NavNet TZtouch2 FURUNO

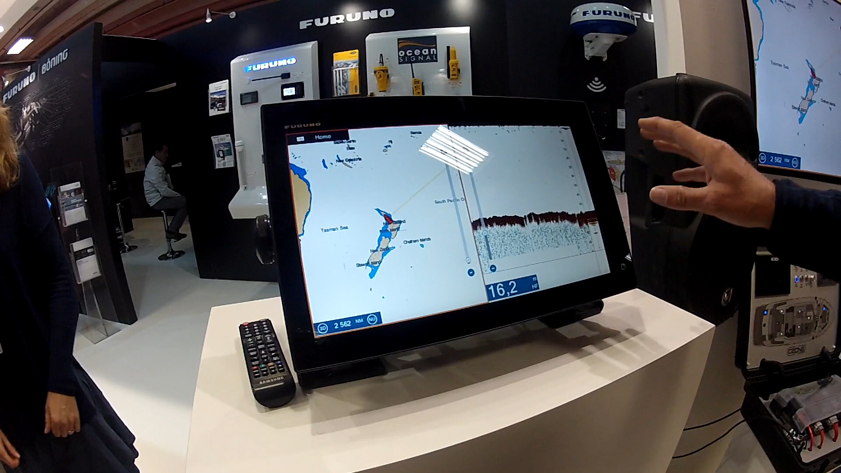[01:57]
Ce qui est intéressant, lorsque je fais des dérives et ou lorsque je vois, par exemple, une détection, je donne un exemple.
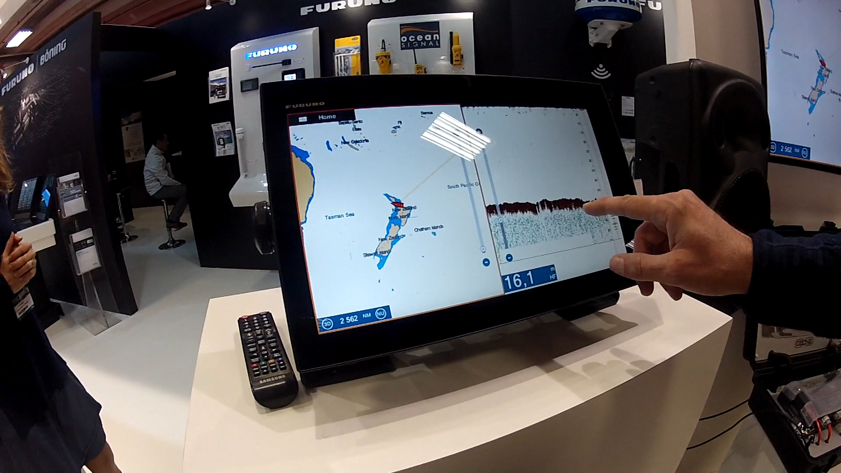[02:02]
Ici, tiens, j'ai un poisson. Je vais créer un point.
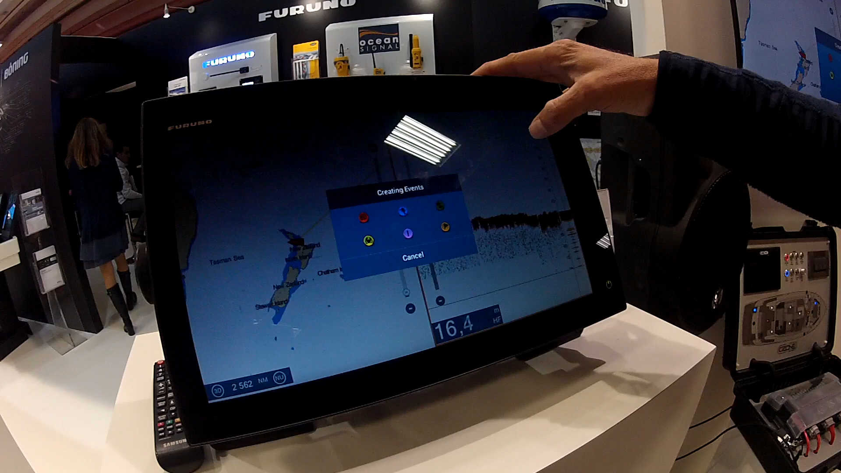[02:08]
Et il est géolocalisé et je retrouve ce point
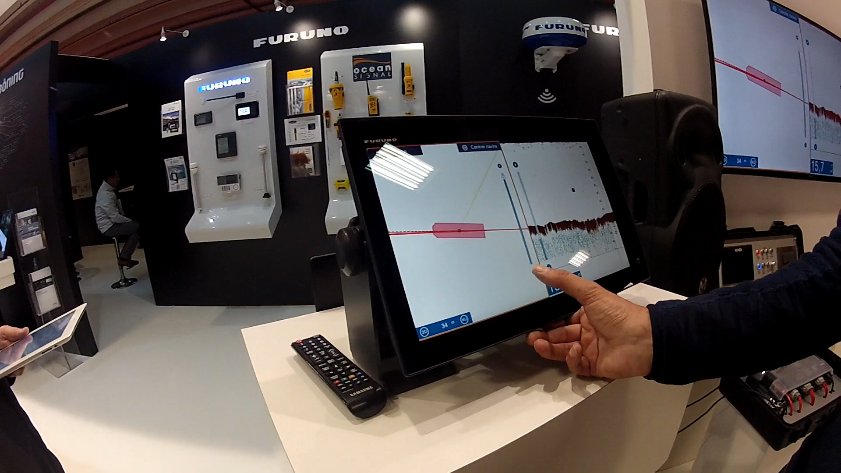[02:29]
Donc je reviens à ma page centrale.
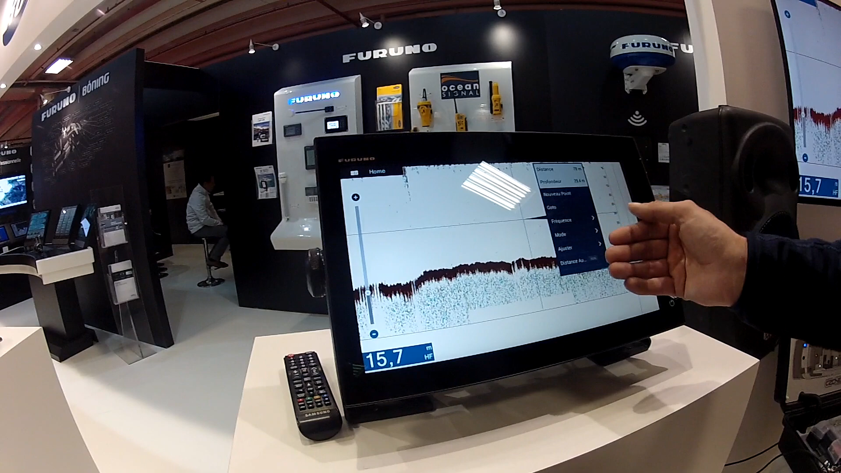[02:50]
D'accord. Donc là, on ajuste ses fréquences, on ajuste ses réglages. Par exemple, pour ajuster le gain, donc là, je vais me mettre en mode manuel.
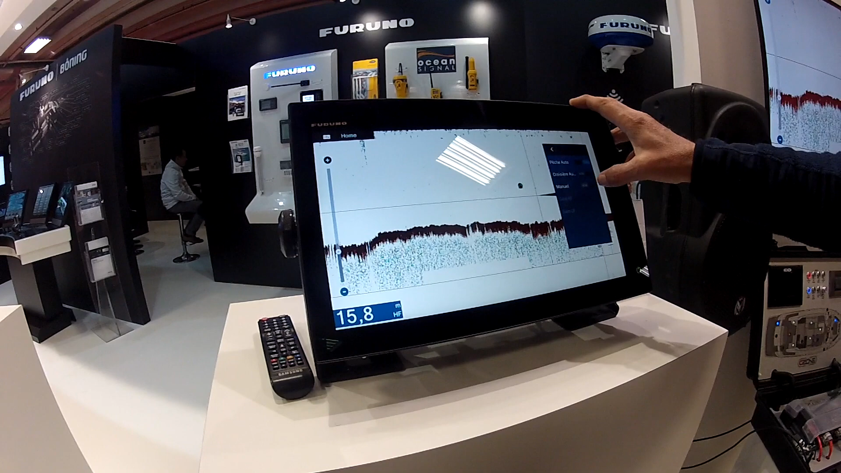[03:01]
On screen: depth 15.8 m
J'ajuste le gain.
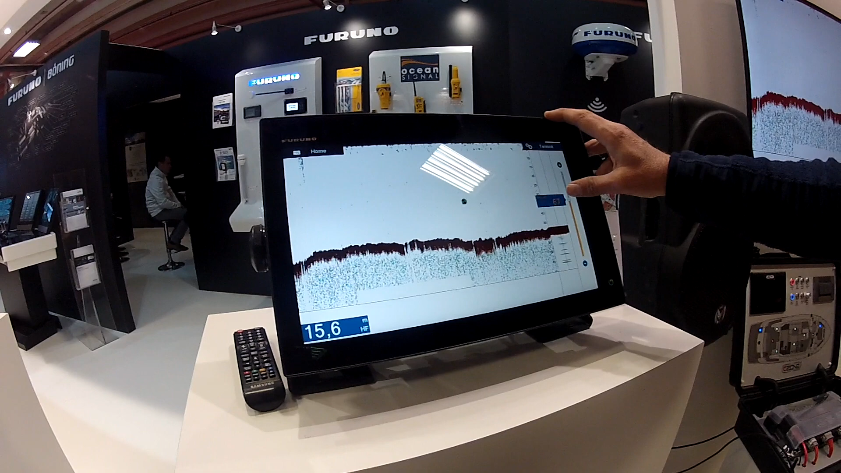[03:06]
On screen: depth 15.6 m
Alors, le gain, il sert à quoi? Alors, le gain, c'est... comment dire, envoyer
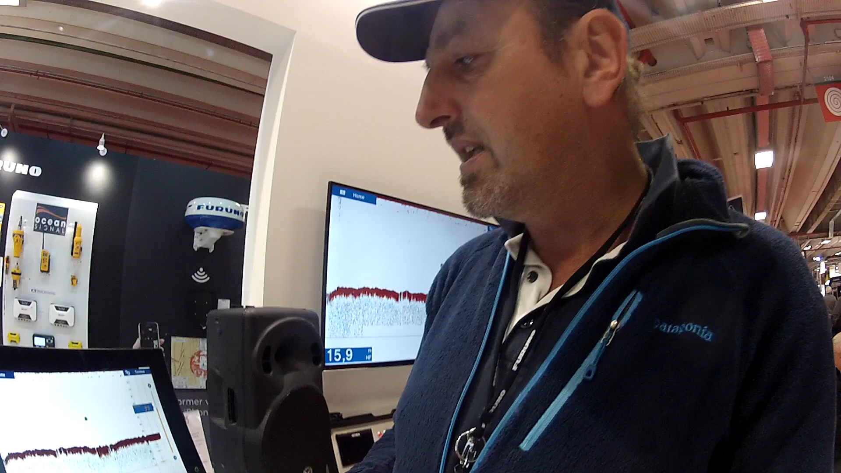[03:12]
de la puissance pour avoir plus de détection, définition du définition
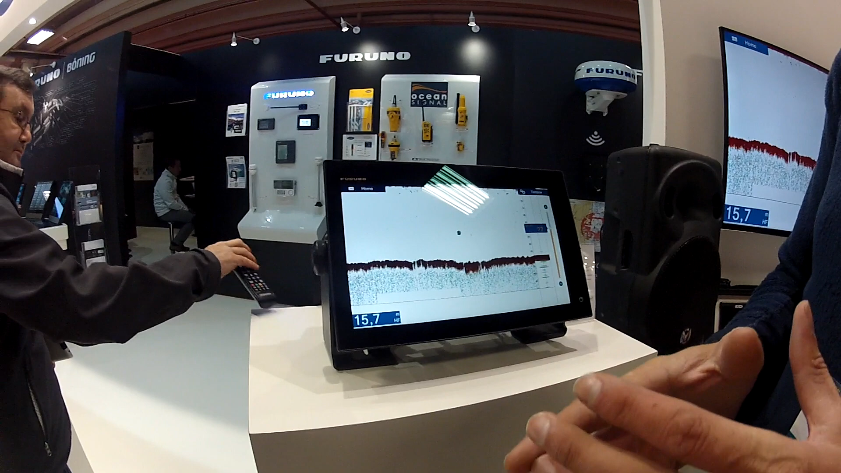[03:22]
pour un sondeur bifréquence 5200. Toi Philippe, tu es en sharp, donc on envoie du gain, on envoie un peu de puissance, mais aussi il faut pas oublier qu'on ouvre plus l'écoute du sondeur.
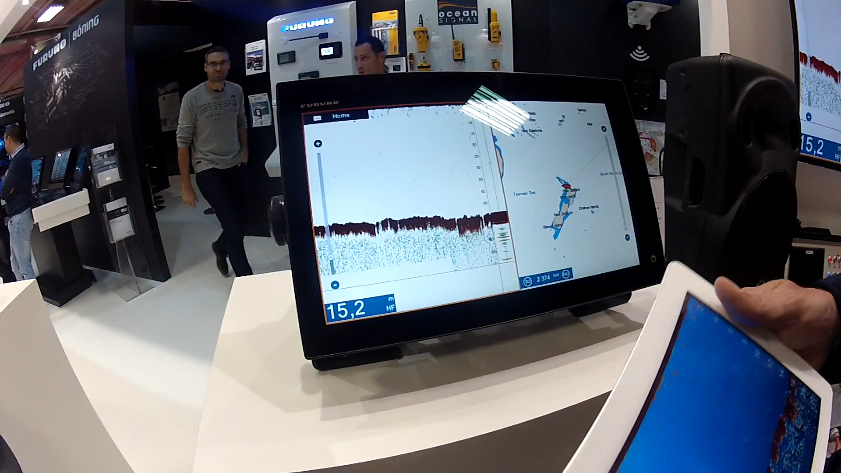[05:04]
On screen: depth 15.2 m
et vous avez la fonction sondeur que vous pouvez passer un peu partout sur le bateau.
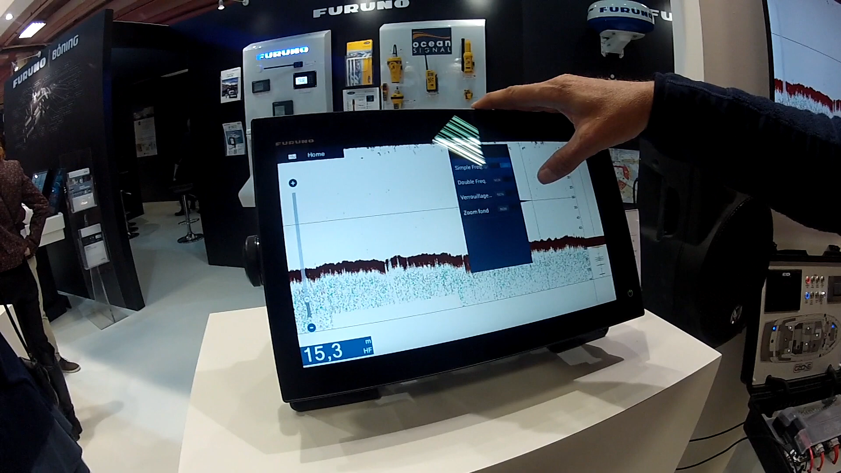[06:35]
Pardon, la table de fréquence. Ajuster.
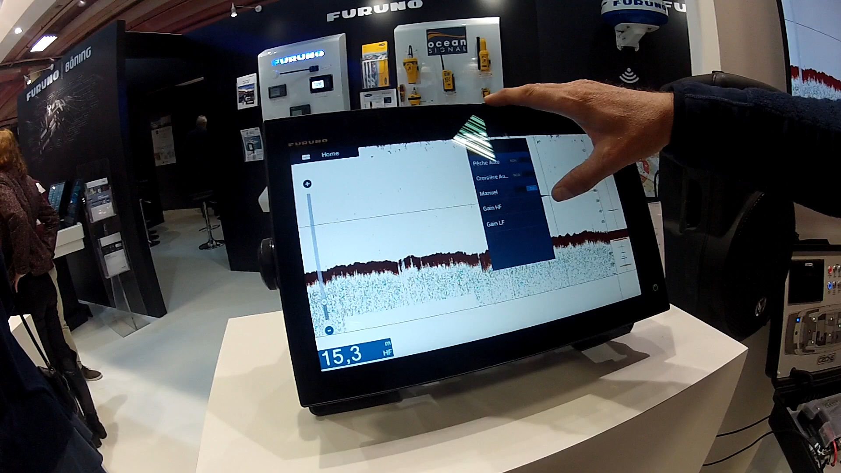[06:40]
On screen: depth 15.3 m
Donc ici, sur les sondeurs Furuno, vous avez pêche auto. Donc là, la machine travaille en automatique. Croisière, lorsque vous naviguez, pour diminuer un peu le gain et différentir pour qu'il y ait moins de perturbations sur votre sondeur.
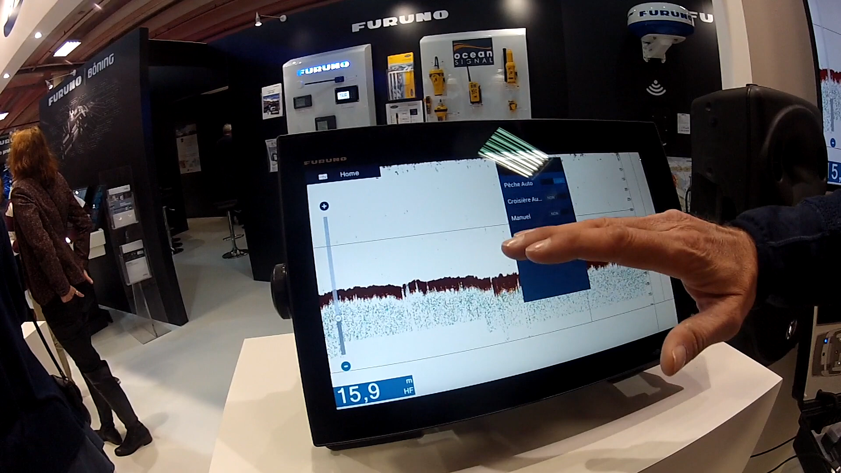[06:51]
On screen: depth 15.9 m
Et le mode manuel, où là, vous branchez en manuel. Et là, vous pouvez faire le réglage de votre gain, mais aussi, vous pouvez régler d'autres paramètres sur votre sondeur.
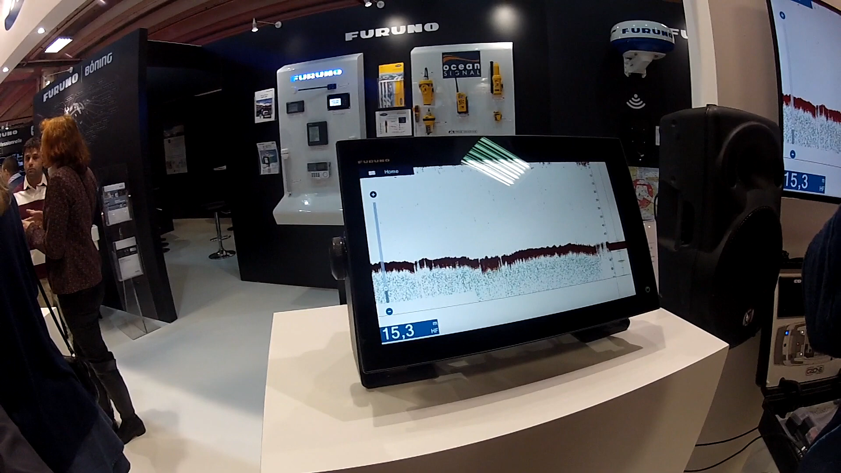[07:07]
Et c'est important, parce que on ne règle pas de la même manière ce sondeur à 10 mètres, 20 mètres, 100 mètres. Ouais.
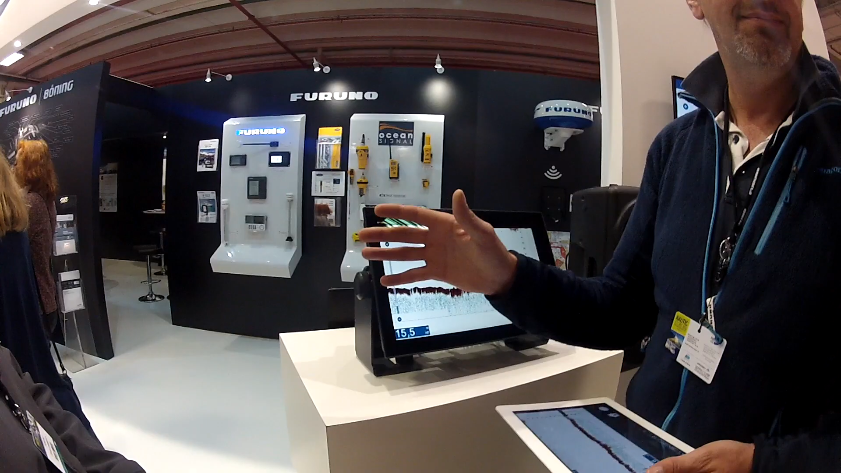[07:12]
Et puis par exemple, si tu veux chercher, tu es à la pêche, je sais pas, au thon, donc effectivement,
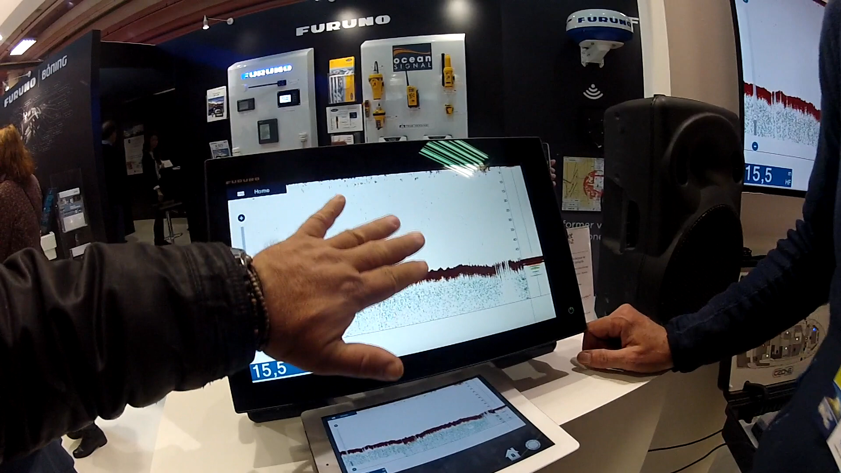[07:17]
tu as besoin d'avoir la vue sur l'ensemble de la profondeur de ton bateau jusqu'au fond.
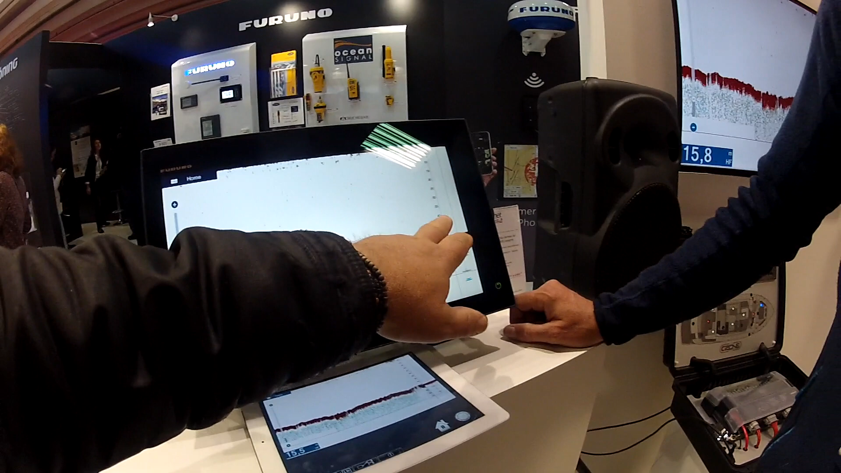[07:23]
Mais si tu veux pêcher uniquement que des poissons qui sont au fond, tu peux diminuer et prendre de 30 à 50 mètres uniquement.
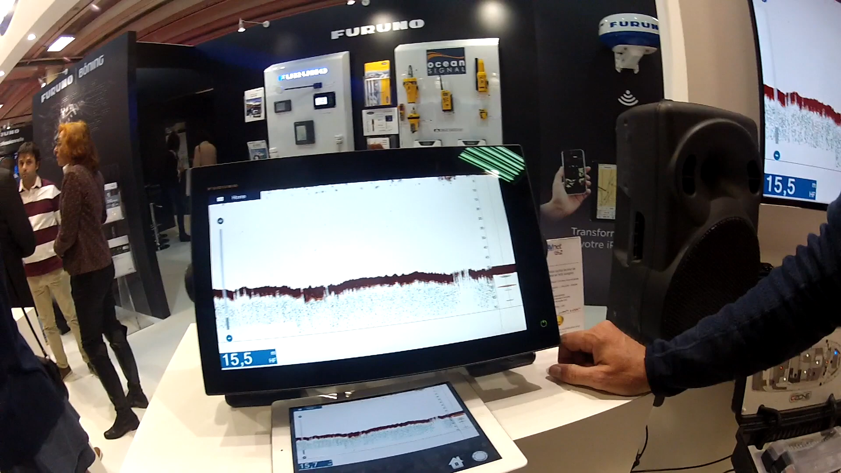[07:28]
Voilà. D'accord. Donc, oui, alors tu peux utiliser soit la fonction zoom de fond.
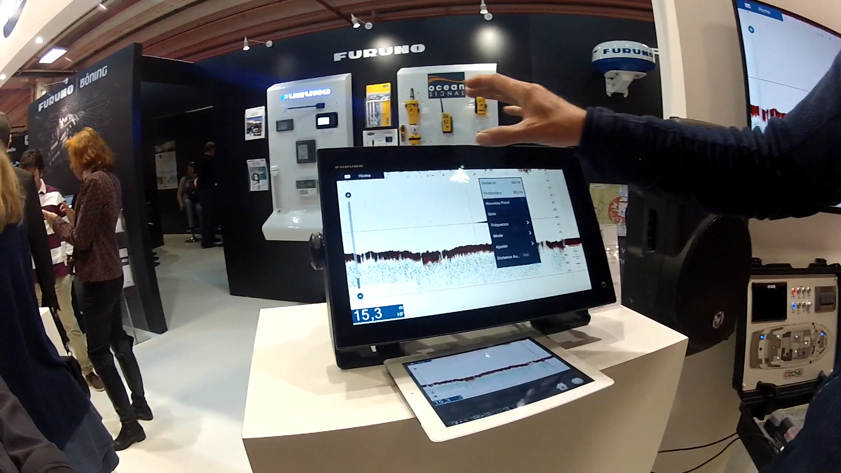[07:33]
Alors ça, c'est dans les modes. Un verrouille, par exemple un zoom fond.